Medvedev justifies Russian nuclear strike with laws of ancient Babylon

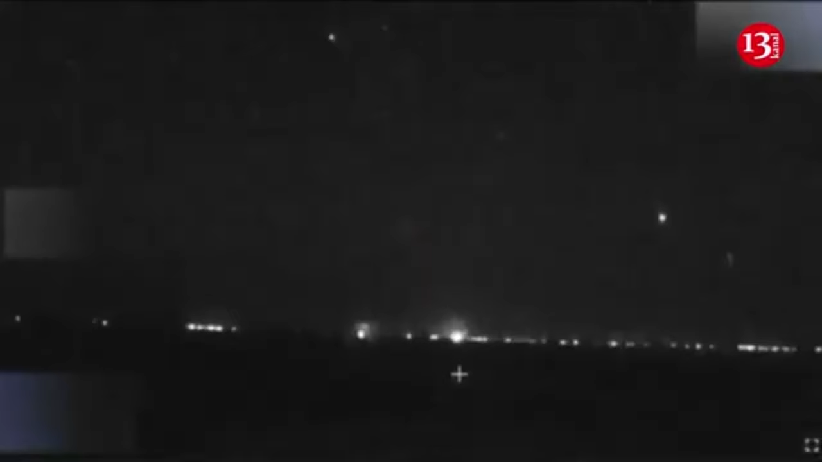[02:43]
c and air drones of the ukraine hit the russian coast guard base on lake donoslav last night the occupying russian naval forces conducted exercises to protect the waters of lake donoslav in crimea thanks to the ukrainian drones these
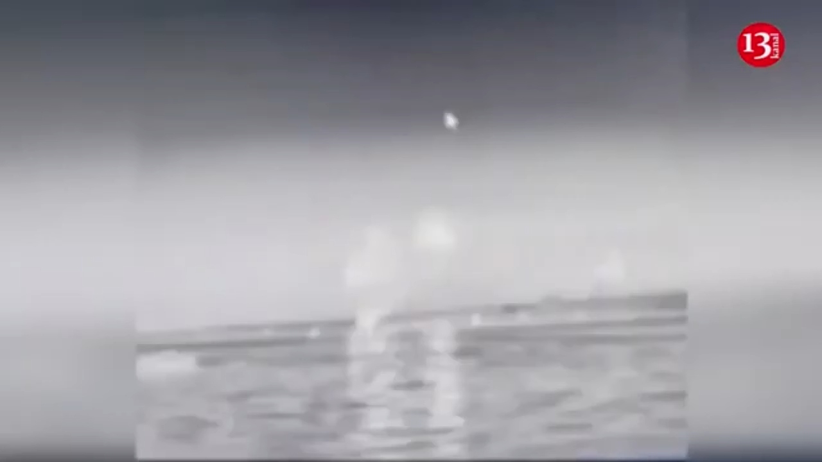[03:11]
with a control center ammunition and equipment warehouse
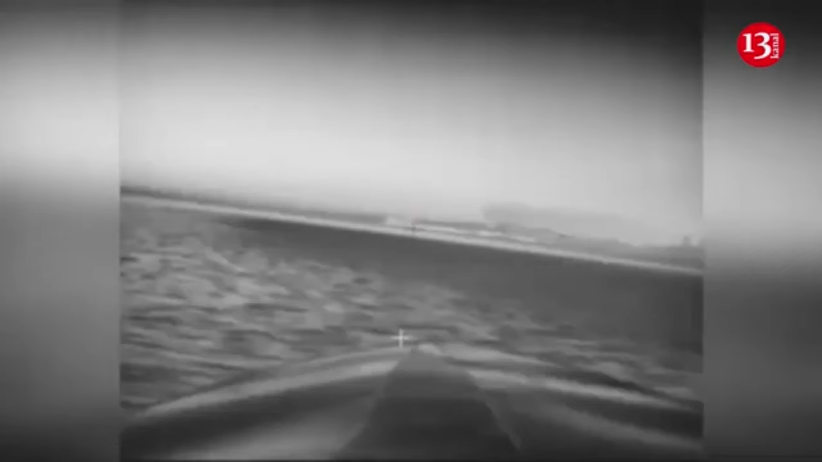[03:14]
electrical substation technical structures enemy firing positions this is another reminder to the enemy that